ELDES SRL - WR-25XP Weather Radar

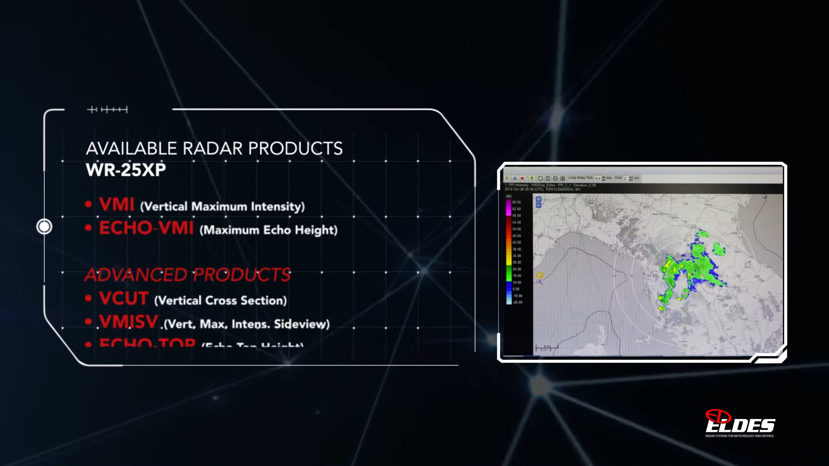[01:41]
typically installed in the radar control center or near the radar itself,
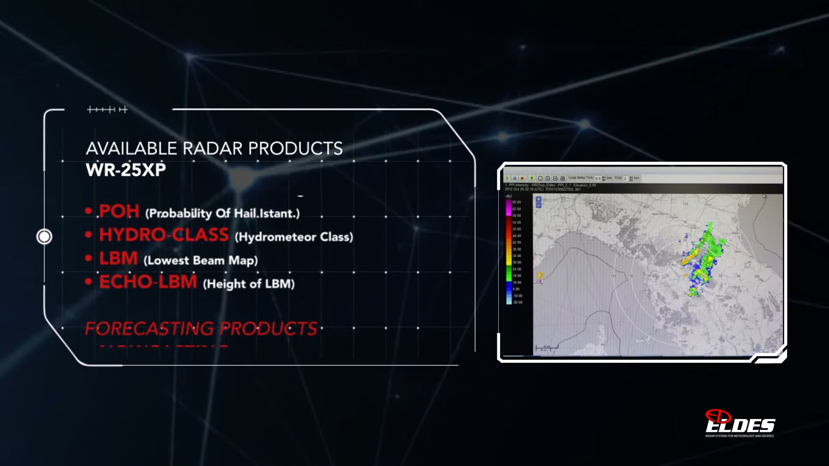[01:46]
process the polar data of the three-dimensional volumes containing the moments acquired by one or more radars.
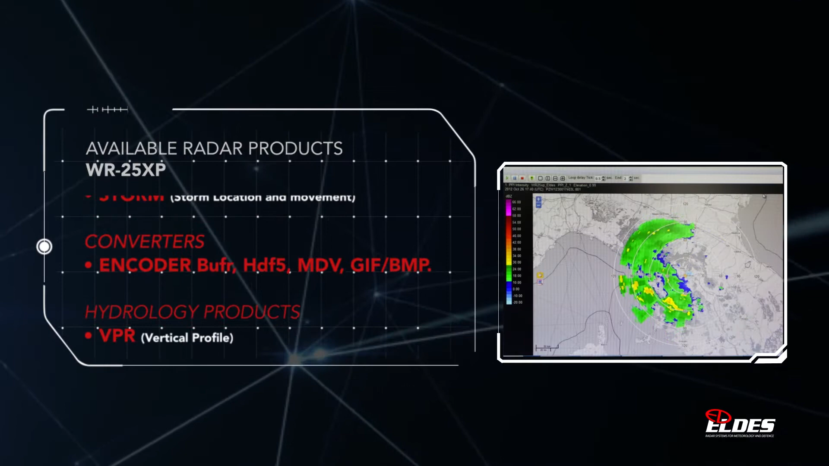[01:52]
The result is the generation of a large number of reflectivity and Doppler products,
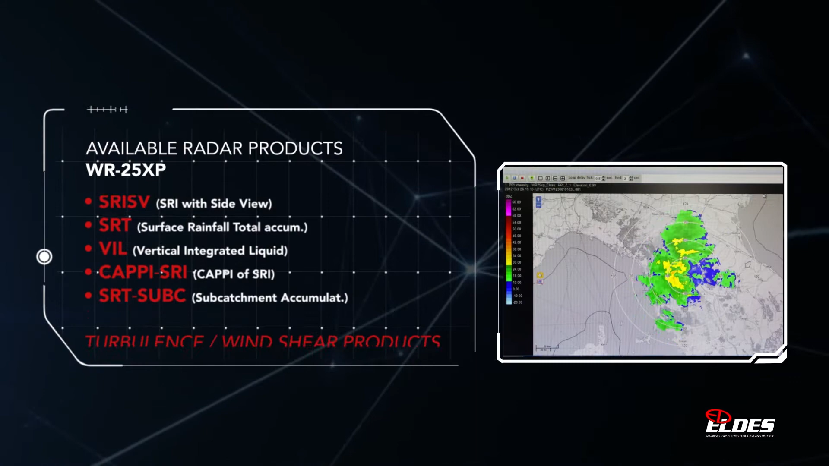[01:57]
usually available only in the much more expensive weather radars.
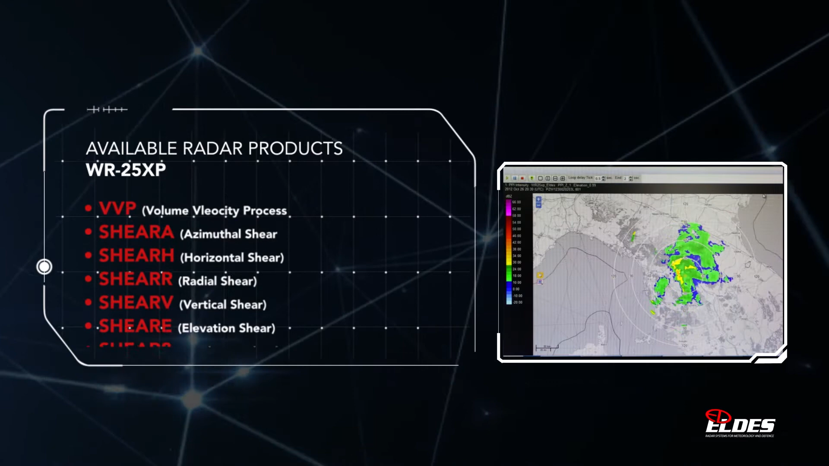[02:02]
Furthermore, by means of the differential parameters measured thanks to the dual polarization,